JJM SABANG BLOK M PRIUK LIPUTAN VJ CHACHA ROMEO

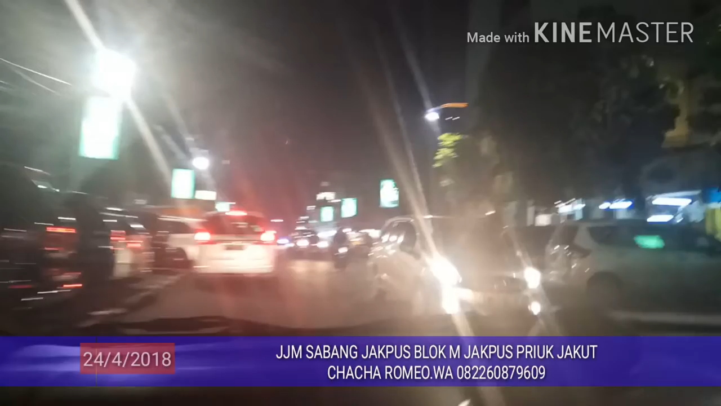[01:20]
Dekat sama Jalan Jaksa. Di sini tempatnya orang-orang berkuliner wisata malam. Jadi kalau malam-malam lapar, kesini aja.